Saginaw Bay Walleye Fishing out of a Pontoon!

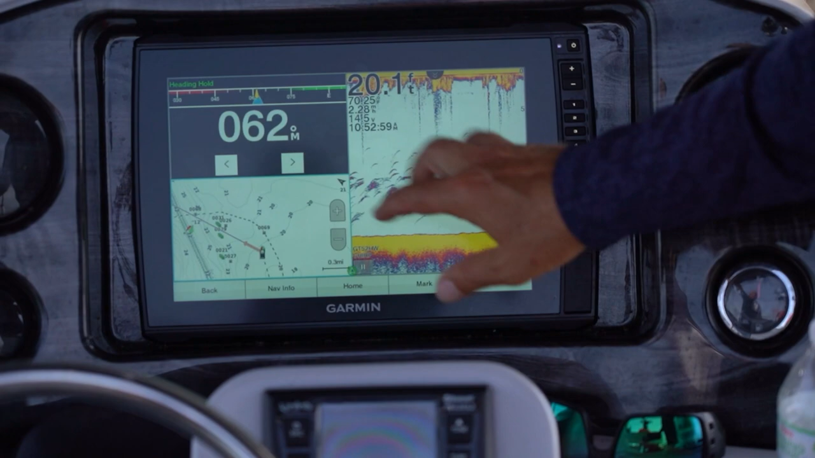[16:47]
we've got our autopilot set up on the left, and Brad and I have already talked about that, the importance of autopilot.
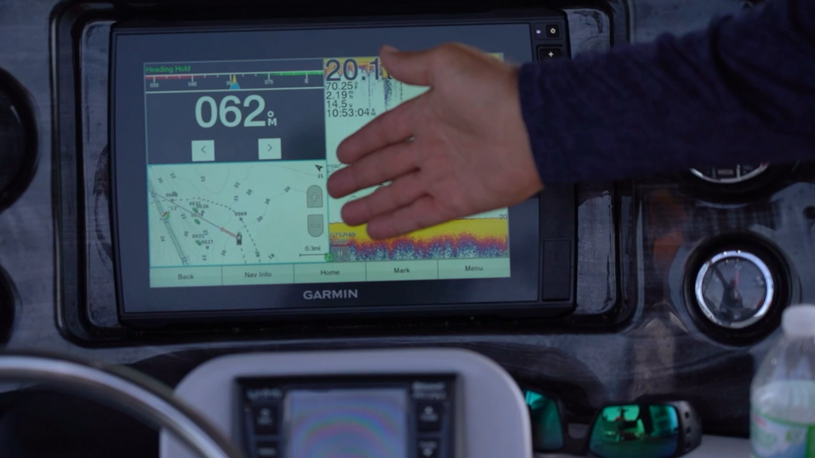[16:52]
We've got all of our waypoints stored right there. We can go right or left with a simple touch of an arrow.
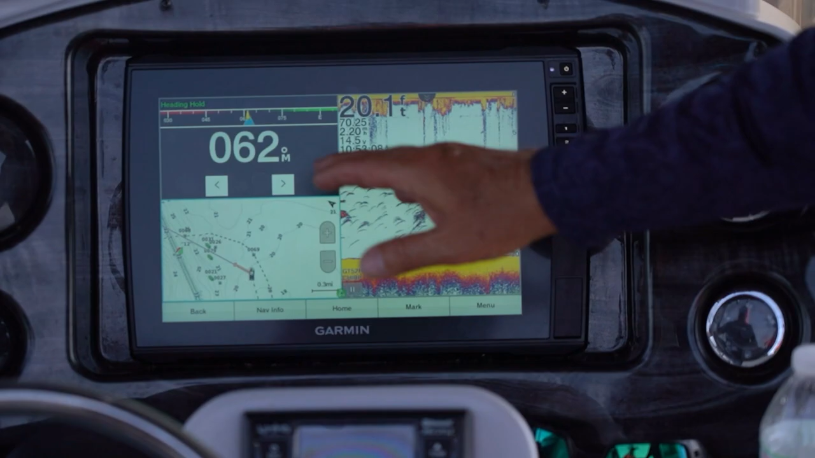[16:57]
And what you see on the right here is just we're really waiting for a little bit of wind.